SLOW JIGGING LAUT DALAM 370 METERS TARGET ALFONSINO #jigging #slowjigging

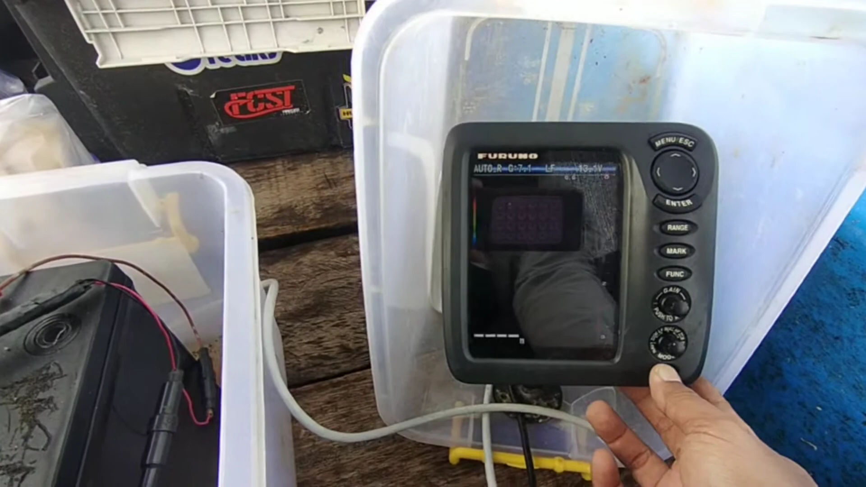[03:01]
Matikan dulu. Nanti kalau udah ada spot baru dinyalakan lagi.